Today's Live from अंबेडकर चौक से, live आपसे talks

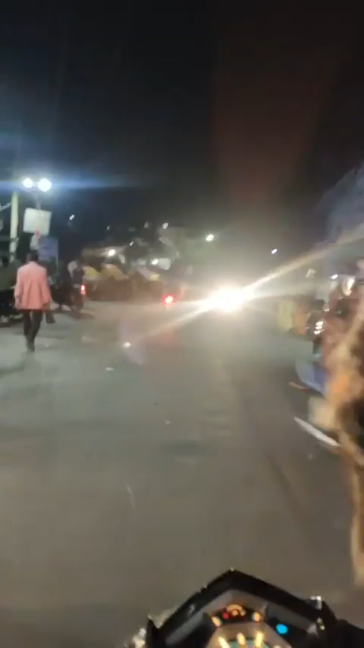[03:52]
मुलता ही थानी के पास से हैं हमारी बाइक जा रहे है और काली मंदिर जै मा काली काली
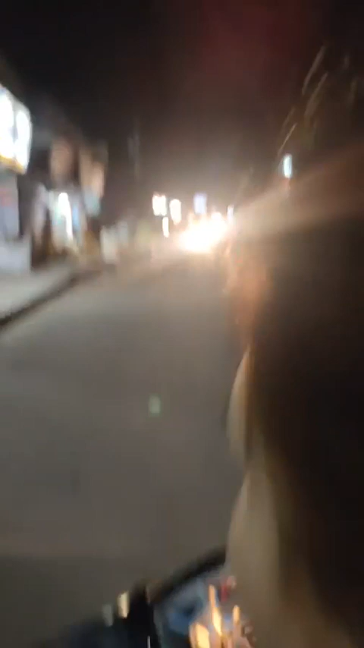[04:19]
आप बताईएगा हम लोग तो अभी यहाँ पर है अंदेरे में भी आपको कॉलिटी अच्छी लगजर आ रही है सीदे सीदे चलो कि अधर साइड हमारा घर है हम चल रहें सीदे पहले जो जंडे के लिए कुछ सेक्शन बनाया गए तो रात में जंडा नहीं फेरा सकते थे अभी
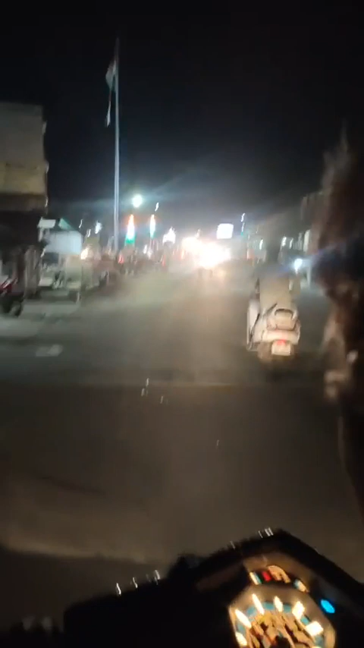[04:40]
बहुत सारे अमेंडमेंट हुए है उसमें यहीं से चलते हैं यहीं से पल्टा लेते क्या नहीं से चलो नो बसिस्टेंट तरफ
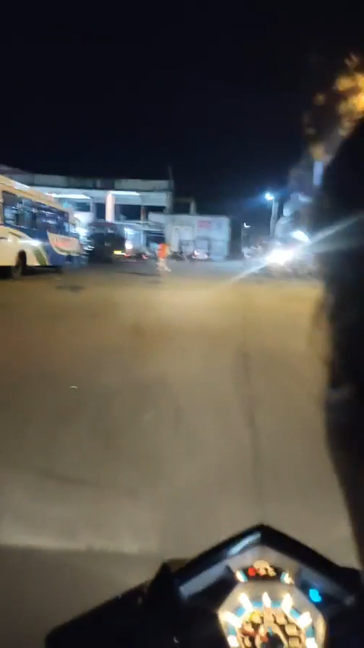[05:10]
करने लगे यह वाला जो आपको रोड नजर आ रहा है अभी
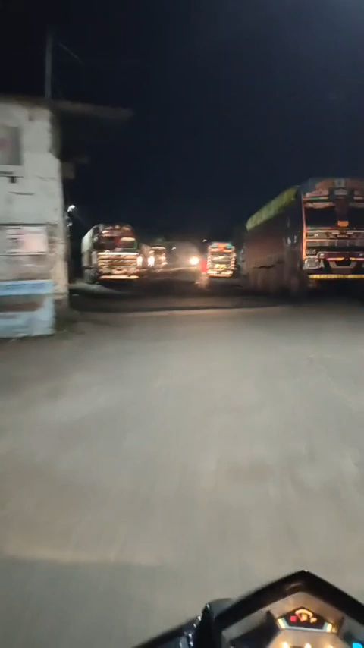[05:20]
अंधेरा मिलेगा आपको बट हम लोग यहां ही से चलेंगे यहां पर सबसे ज्यादा ट्रकों की या फिर जो कि मैं चार पाईया वाहनों की जो बॉड़ी वागेरा होती है मेकिंग का काम होता है
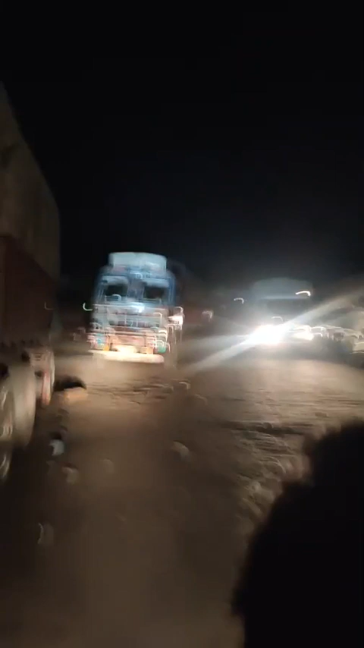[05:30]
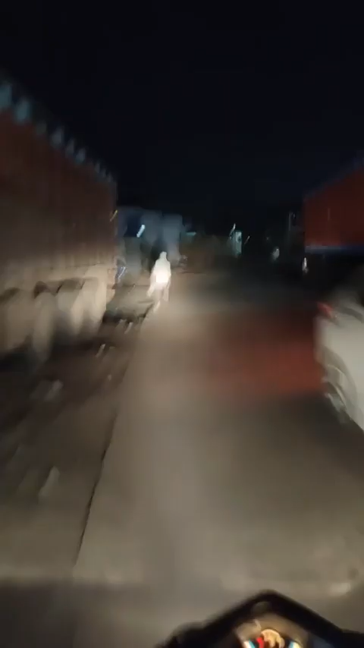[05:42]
कि अंधेरा आरहा होगा मुझे पता है बट मैं आप से बात कर रहा हूं और गाड़ी हमारी जो है इसमें कैमरे में बहुत अच्छा आ रहा है बता है
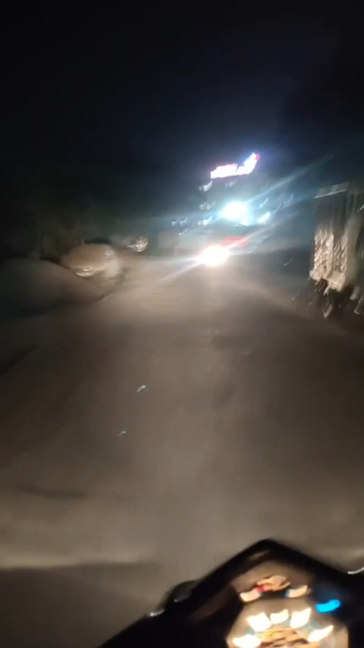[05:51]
कि सामने कि शानी तालाब आगया है हम यहीं से टर्न हो करके जाने वाले मातापती के पास वहां तक अगर
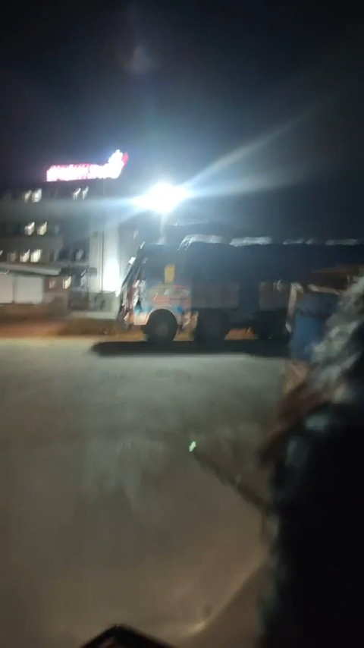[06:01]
बीच में ओना लगा हो कि निज्ट क्या बोलता है रोडा
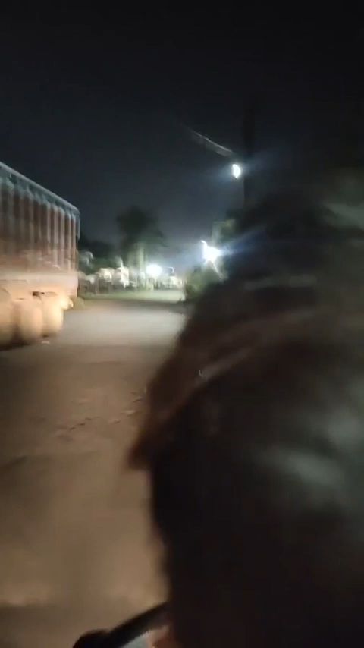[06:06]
बन क्या बोलना चाहिए जो ही बोले यह
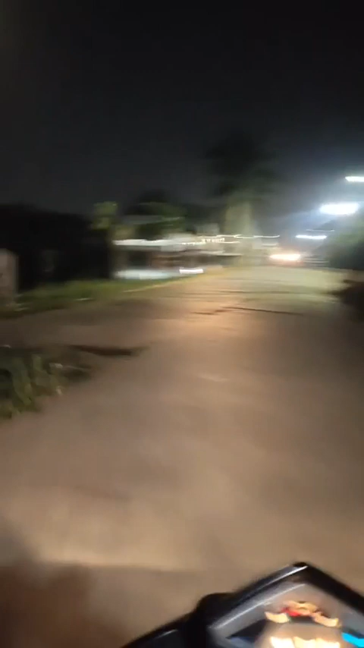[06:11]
शनी तालाब रात में यहां पर भी सौंदरी करण होना चाहिए गाई